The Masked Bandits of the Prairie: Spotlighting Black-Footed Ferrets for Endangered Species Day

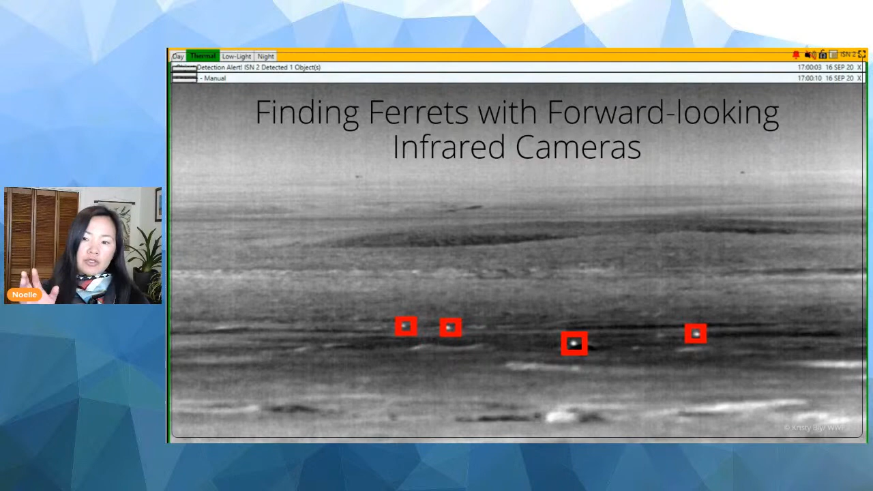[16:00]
We are testing different kinds of these thermal cameras and some of them are mounted on towers and one is being tested on a drone.